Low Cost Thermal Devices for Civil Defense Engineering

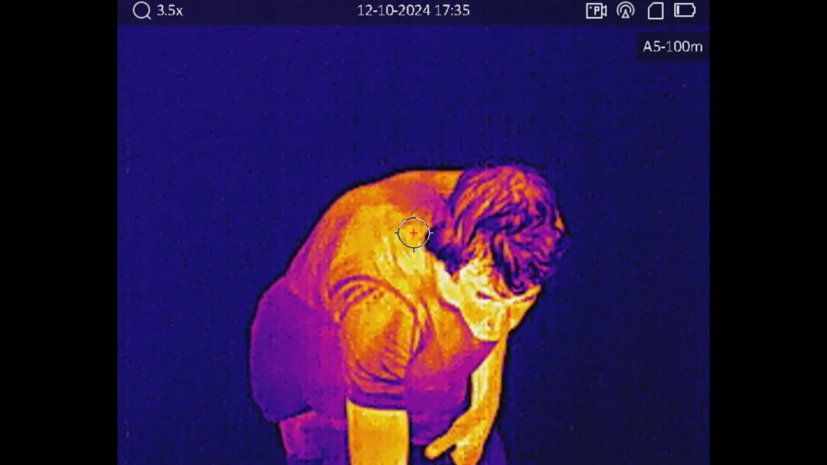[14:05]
test it out I put a revolver on my appendix that has
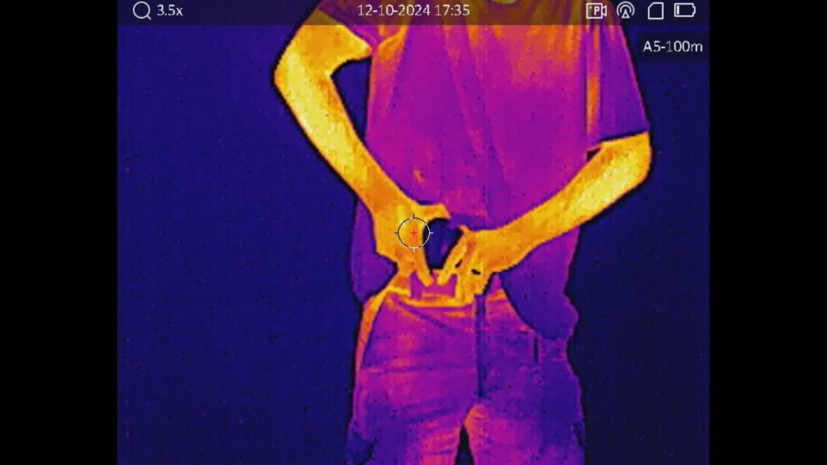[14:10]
been sitting in room temperature all day and very quickly you start
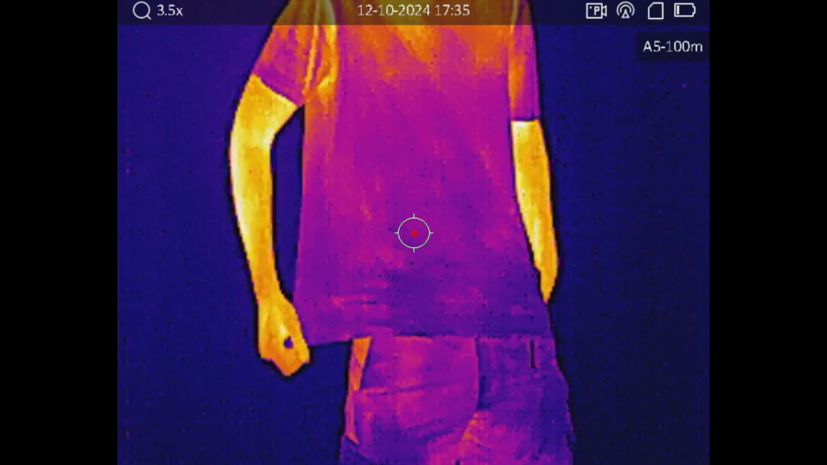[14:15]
to see it through my t-shirt so this goes to show that if you have just put on your weapon then it will be visible to the thermal devices and even when I
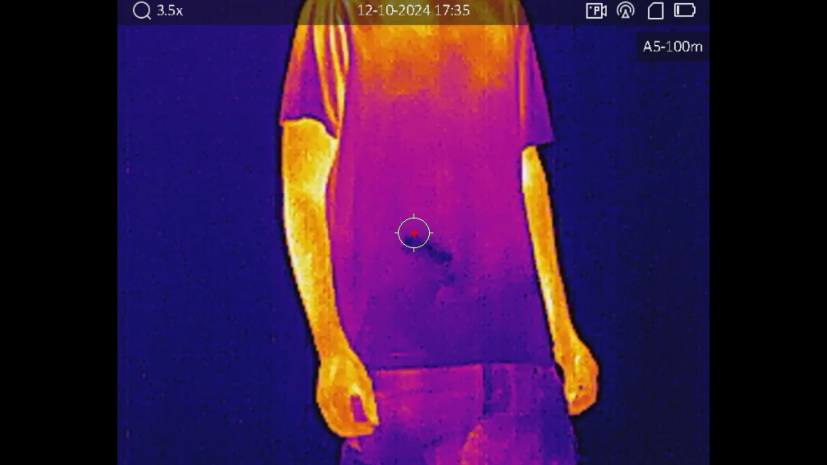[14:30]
put another layer you can start to see the revolver through my shirts
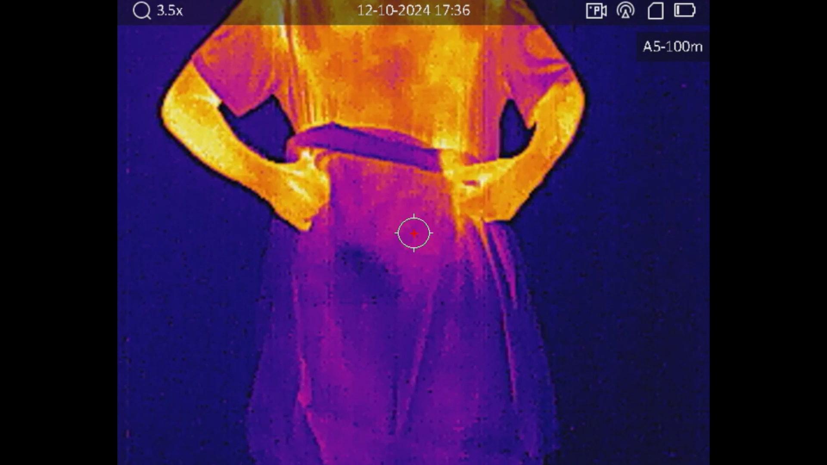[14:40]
and it took quite a while for it to warm up in fact several minutes I would say 10-15
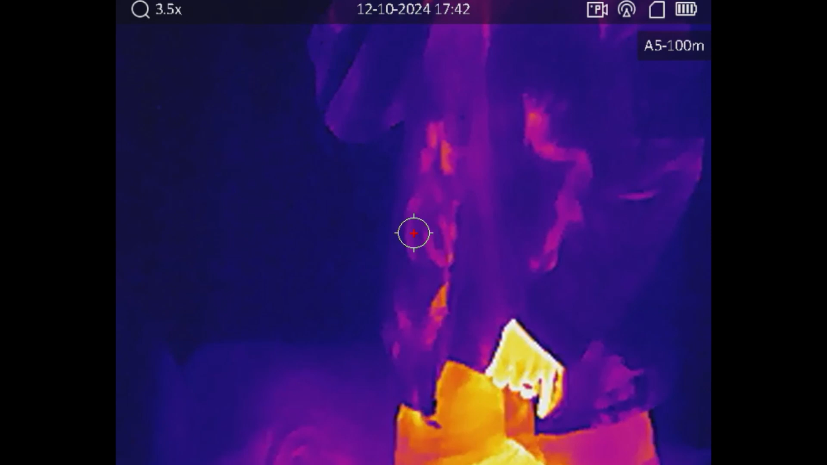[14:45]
minutes it was still very visible I put on a winter coat it was not visible through the winter coat okay now what's he packing oh it's a blunderbuss
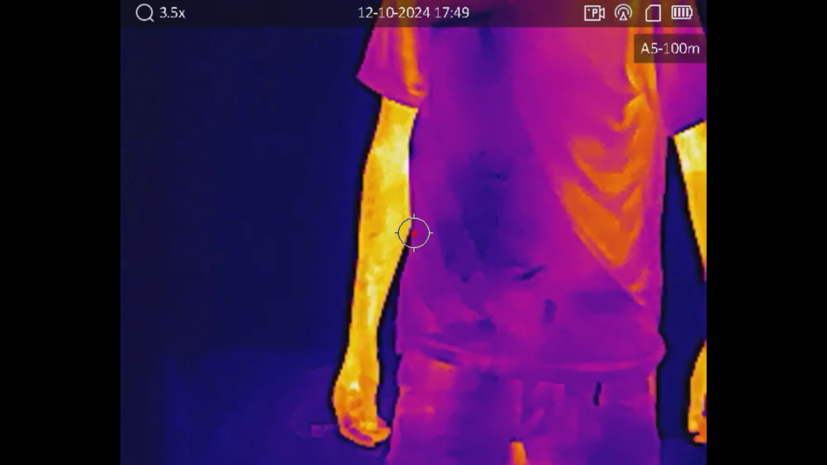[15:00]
uh yeah but I don't think you need a thermal to tell you've got a rifle under there
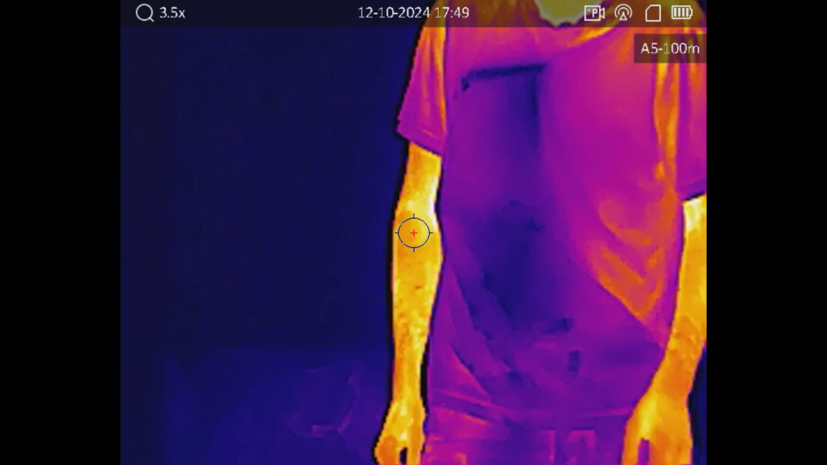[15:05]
also I don't generally recommend appendix carrying an AR
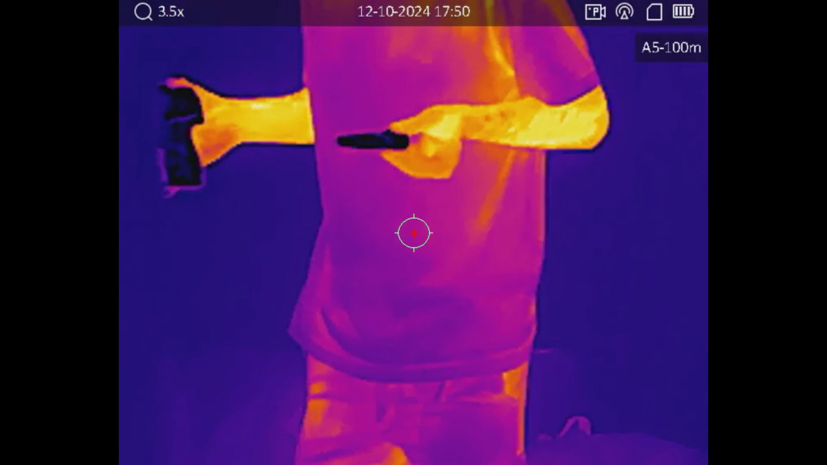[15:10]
so while I had been fooling around with the blunderbuss, the AR,
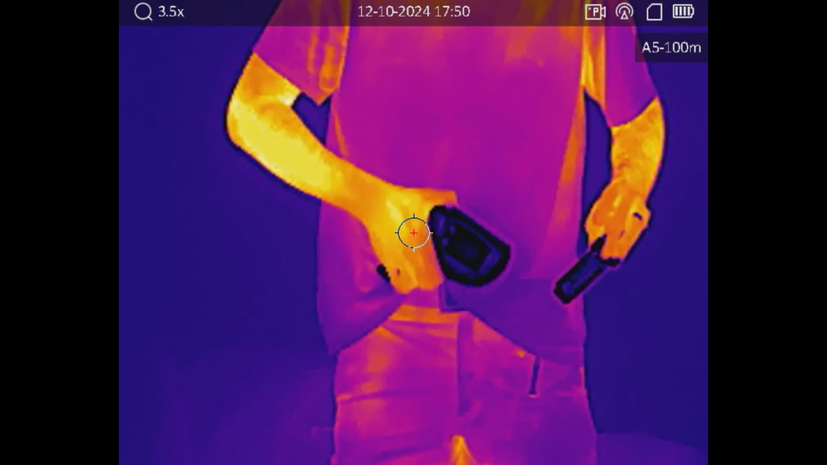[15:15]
and the revolver I had my carry pistol in the freezer and fortunately I got it out
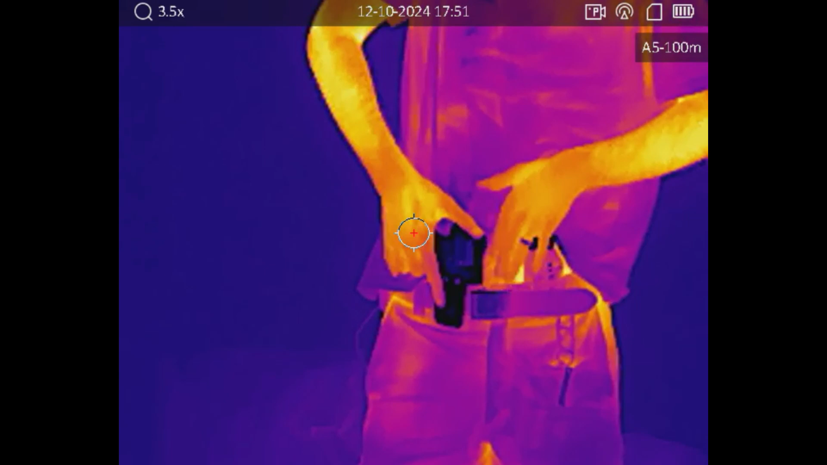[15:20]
of there before my wife came home and was like what is this doing in here but yeah in
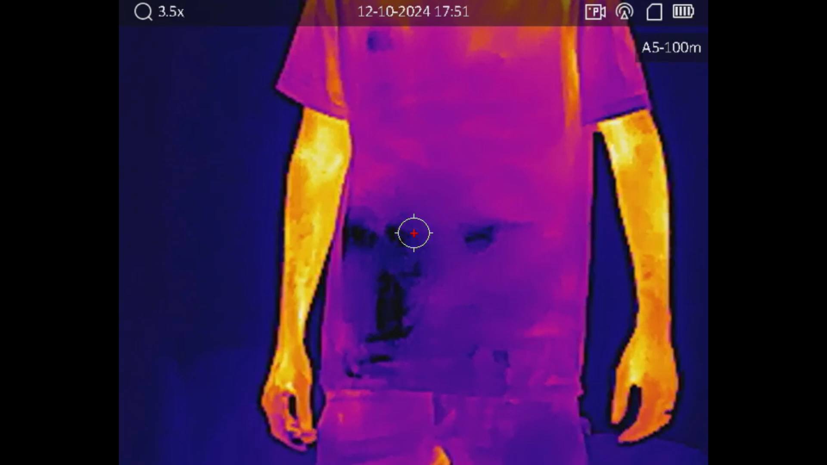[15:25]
this case I put the frozen pistol on my appendix and
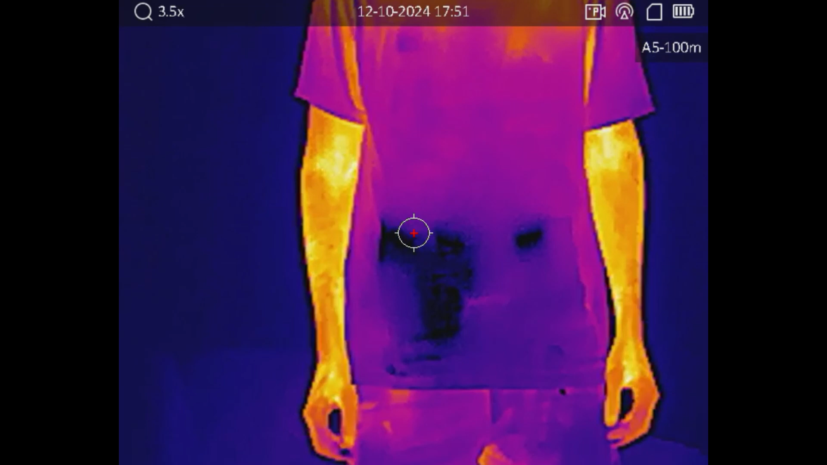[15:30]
boy was it visible and even after I put on the outer shirt
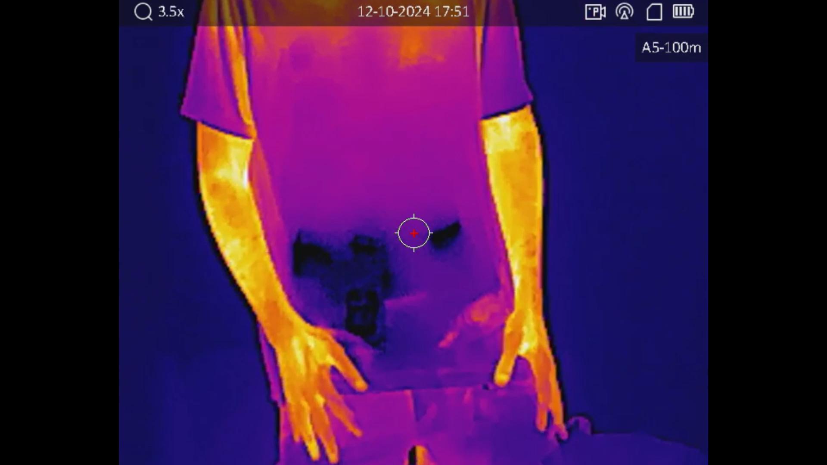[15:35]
and even the winter coat if I undid the outer
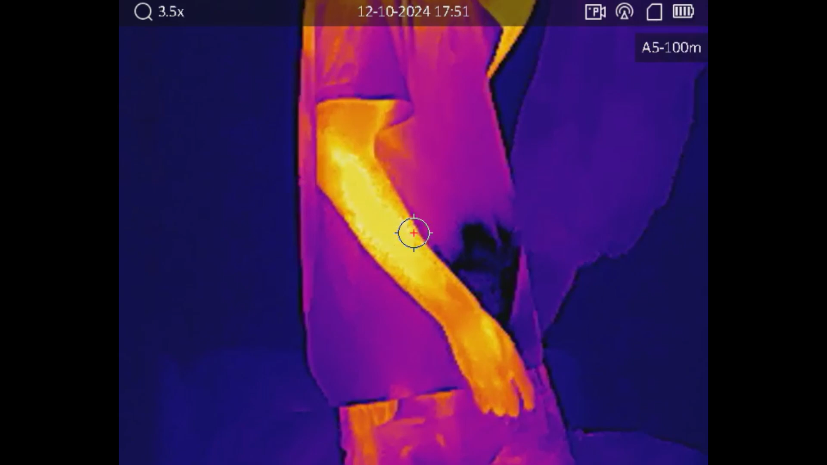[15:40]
layer if it was just the inner lining that was zipped up you could actually
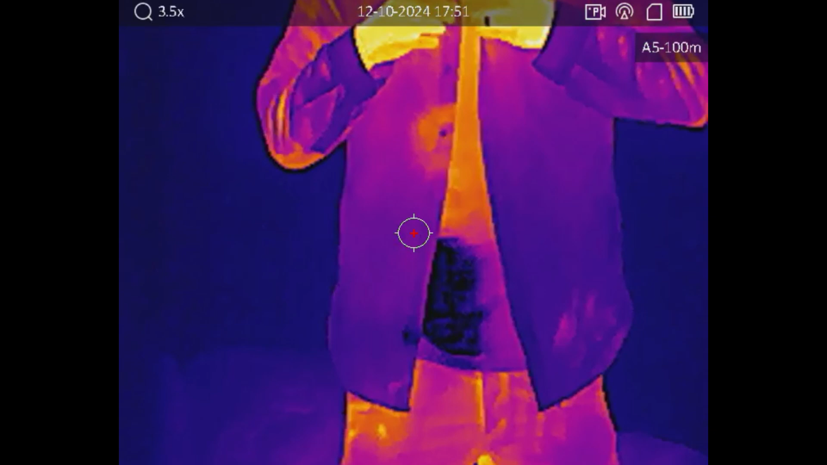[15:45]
see through that part so yeah in this case if you're in a cold
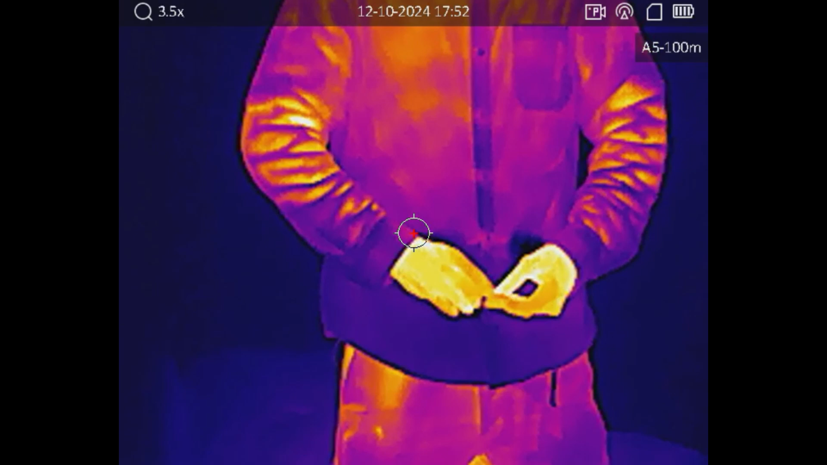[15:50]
climate and you've got your pistol in your car and then you just put